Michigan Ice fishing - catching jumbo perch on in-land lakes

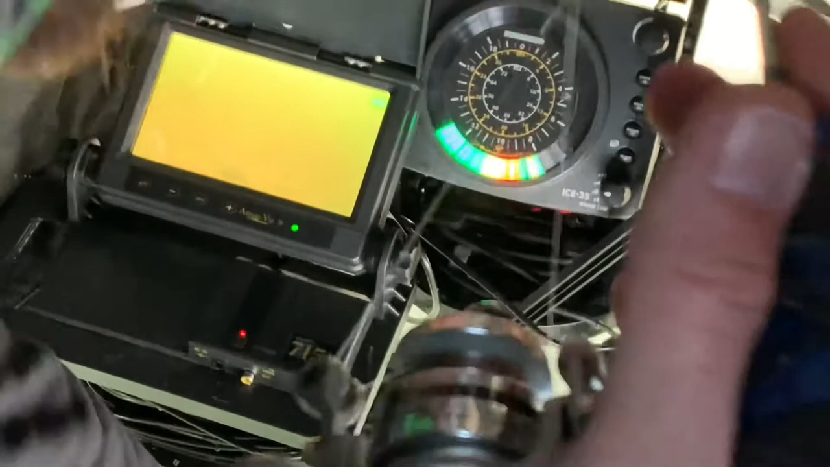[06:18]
Check out that jumbo. Man, that's a beast.
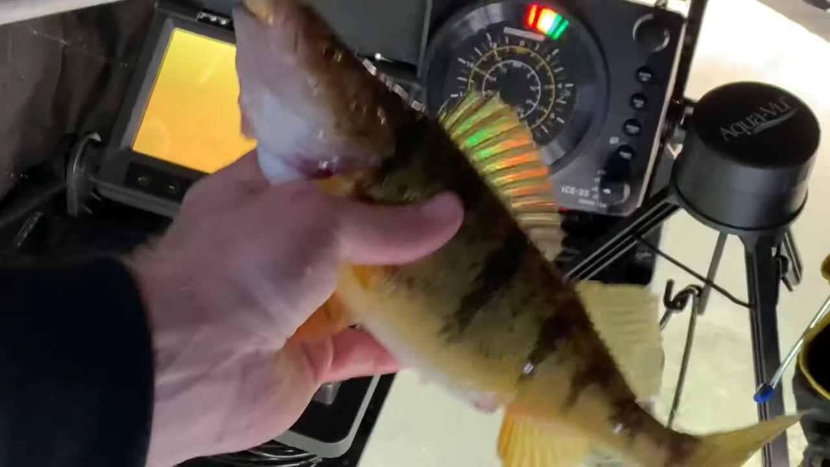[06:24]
I'm gonna have to get some pictures and let that one go, but that is a beautiful, beautiful perch. Man, that is nice. That's, geez, he's probably 13 inches long. Man, we have to get some pictures of him. Just another look at that beautiful perch, guys.
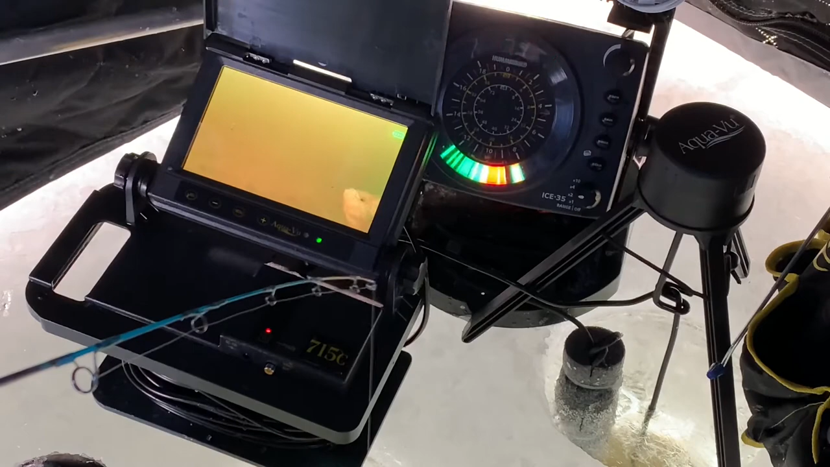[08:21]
There he is. It's like a decent gill. Might be our third keeper.
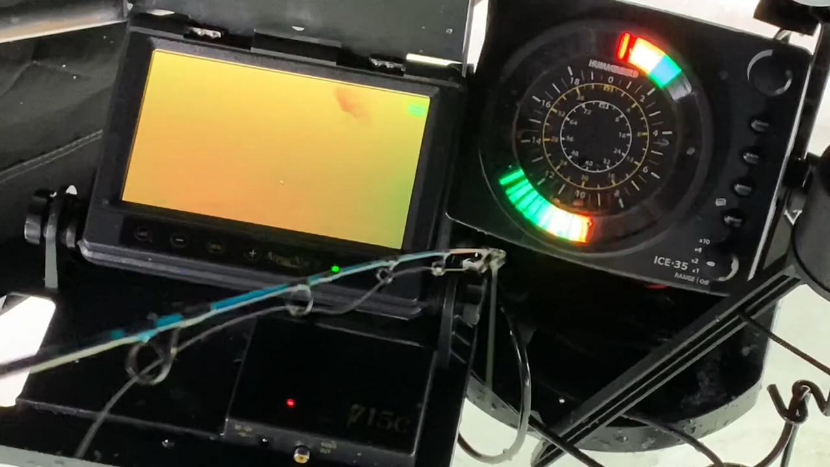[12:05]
Oh, that was a nice one too, dang it.
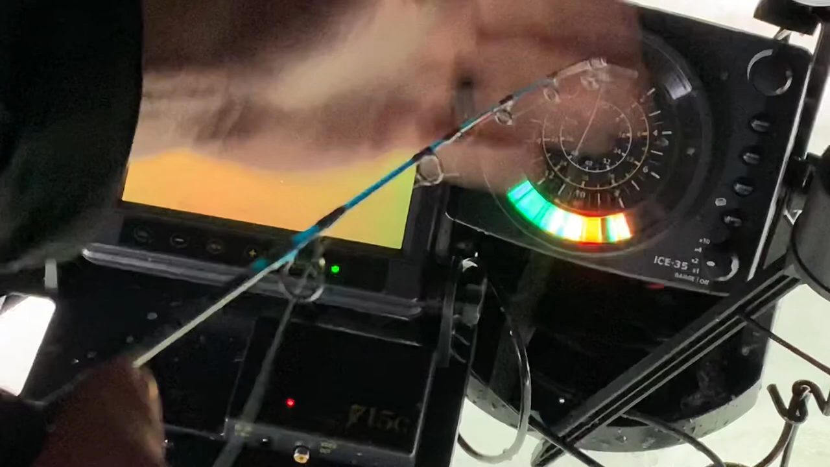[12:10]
I got wrapped around the cable cord.